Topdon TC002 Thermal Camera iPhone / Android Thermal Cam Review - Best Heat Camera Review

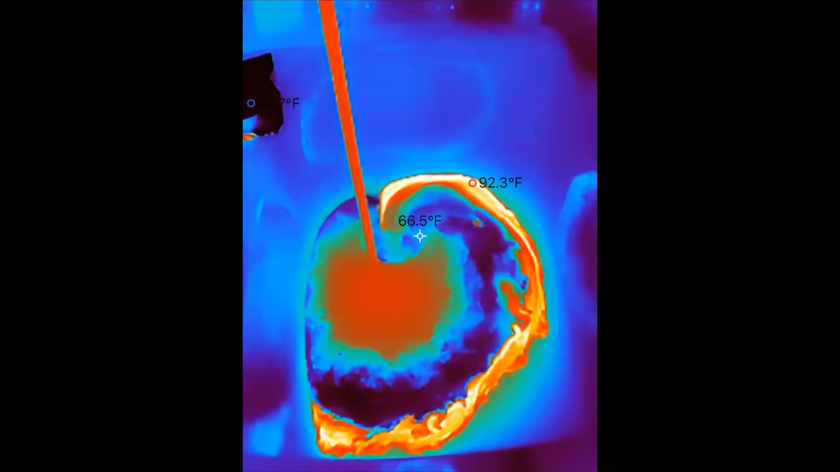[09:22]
On screen: spot 66.5°F
The camera does not use very much power,
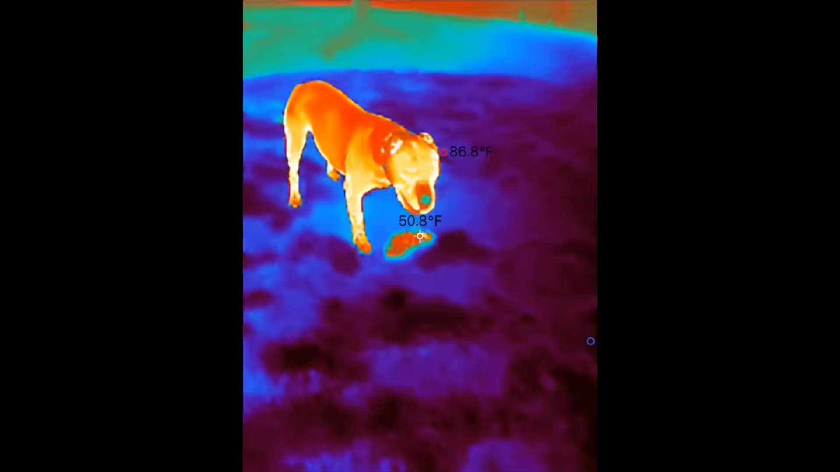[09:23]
On screen: spot 50.8°F
so although it is going to suck your phone battery down more because it does not have its own internal battery,
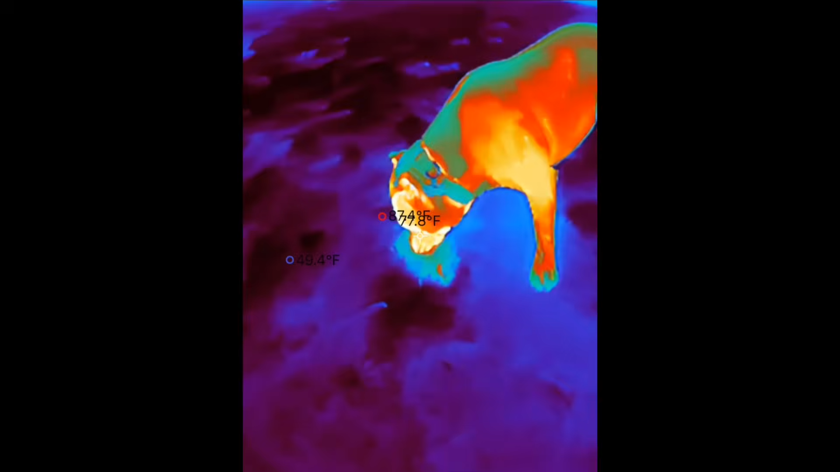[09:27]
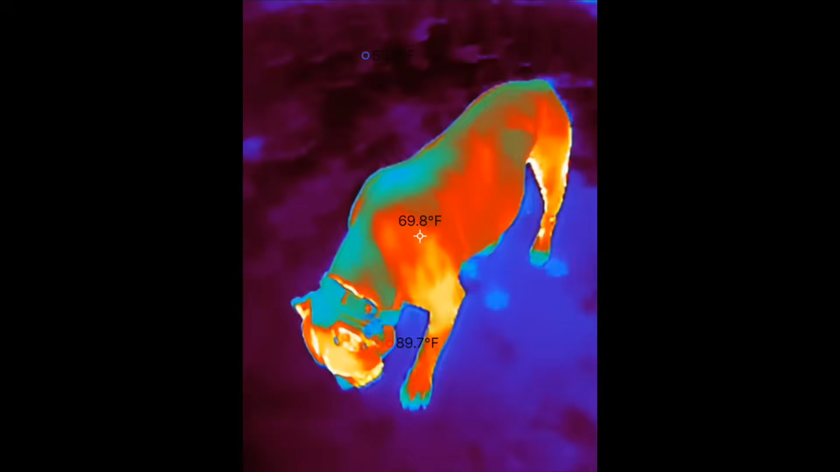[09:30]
On screen: spot 69.8°F, max 89.7°F
it does not suck on it very hard and you should
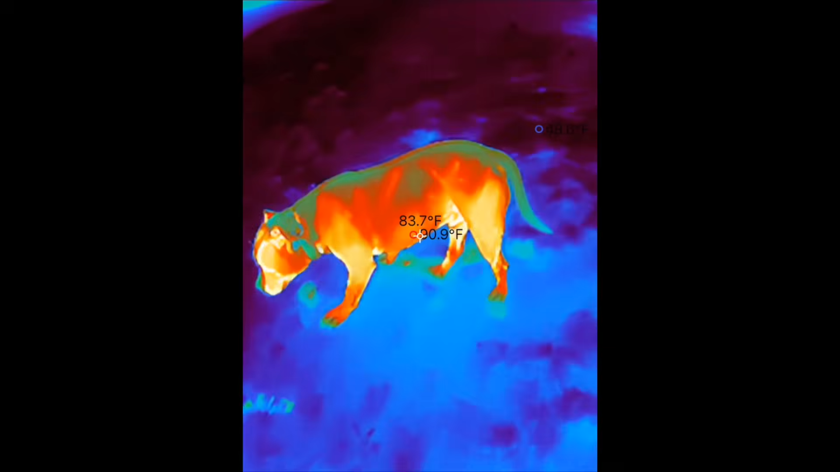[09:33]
be able to use the camera for several hours at a time.
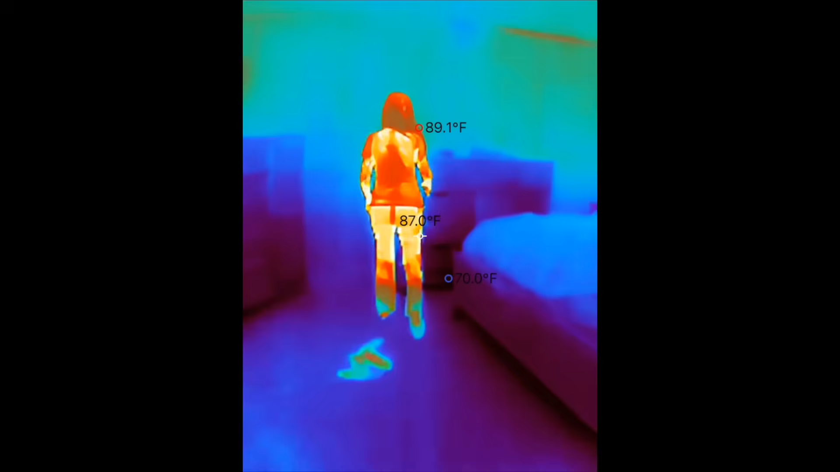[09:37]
Of course, the main reason that I wanted to get this camera is because it lets you see things in the dark if those things emit heat, such as an animal or a person.
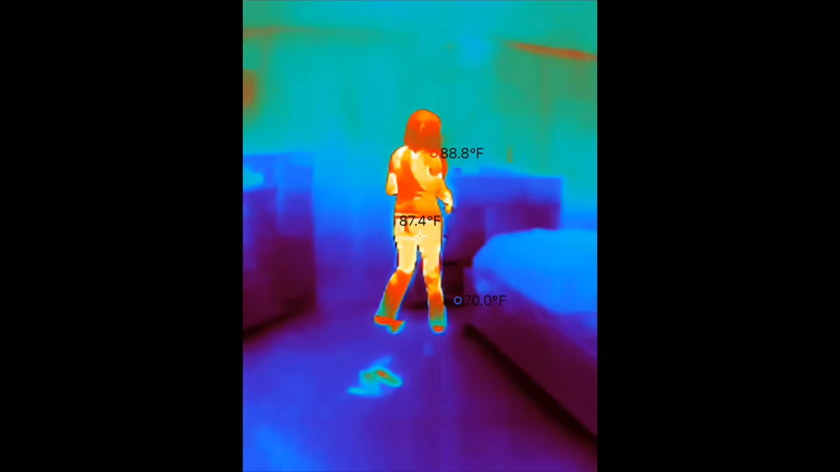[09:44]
On screen: spot 87.4°F, max 88.8°F, min 70.0°F
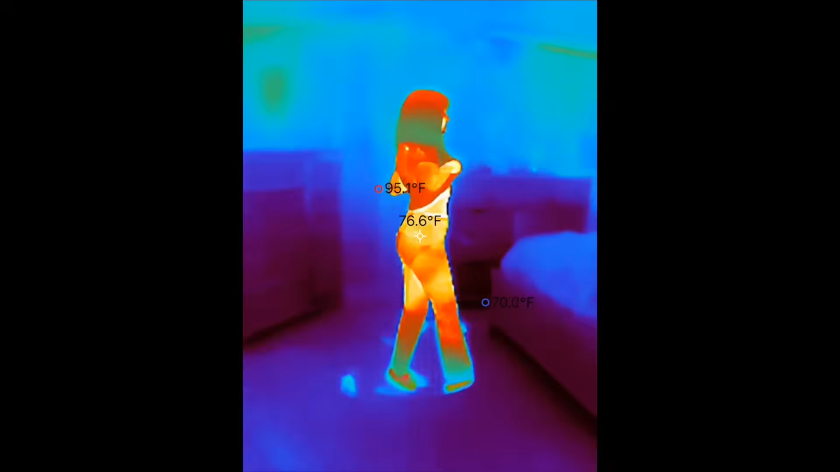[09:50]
On screen: spot 76.6°F, max 95.1°F
And as previously mentioned, it also measures temperatures, so it actually does have practical uses other than just looking at people in
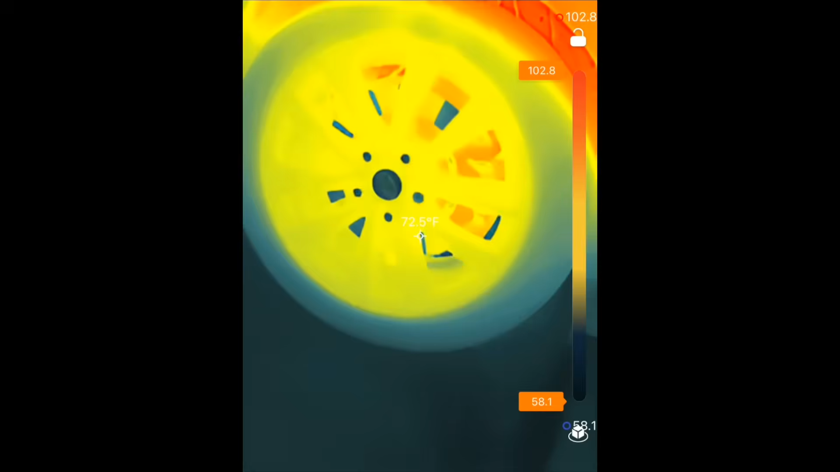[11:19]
On screen: spot 72.5°F
inspecting your car for things like bad brakes or leaking hoses,
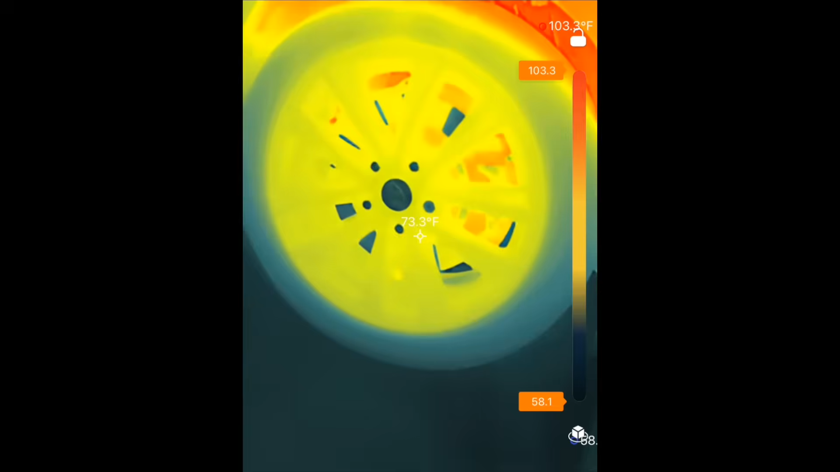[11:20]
On screen: spot 73.3°F
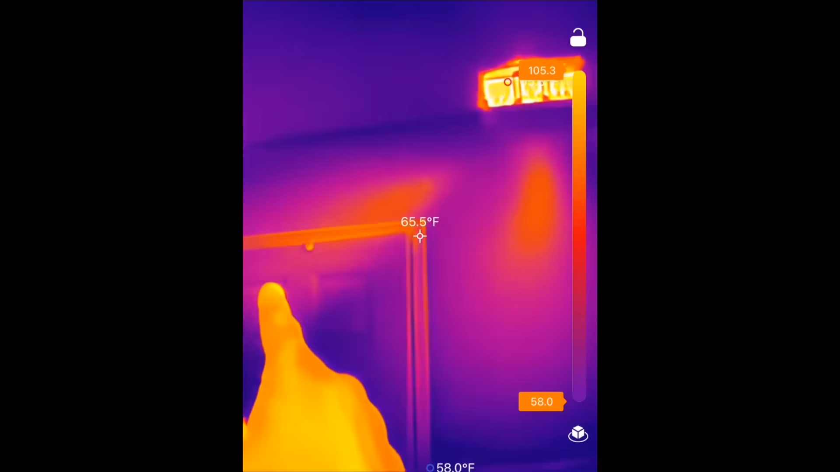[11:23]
On screen: spot 65.5°F
finding air conditioning and heater vent leaks in your home or in your car,